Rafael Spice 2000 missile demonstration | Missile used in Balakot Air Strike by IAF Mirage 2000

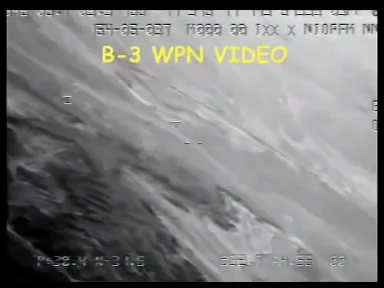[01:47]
The SPICE system glides, maneuvers, corrects its course, and at a range of 15 kilometers opens the seeker, identifies, and begins homing in on its target.
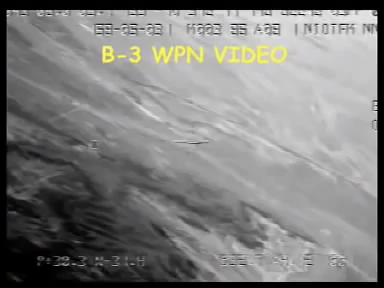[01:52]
The SPICE seeker has a unique capability to match the real-time terrain image with the reference picture stored in the mission file.
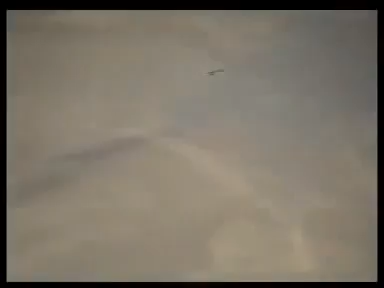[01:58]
This enables it to overcome navigation and target location errors,
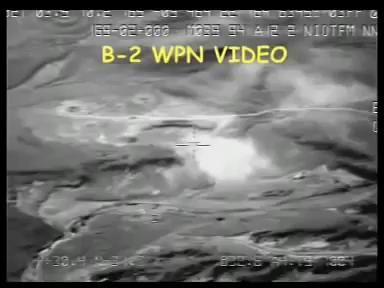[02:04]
GPS jamming, smoke, and camouflage, and to deliver the payload within three meters of the target pixel.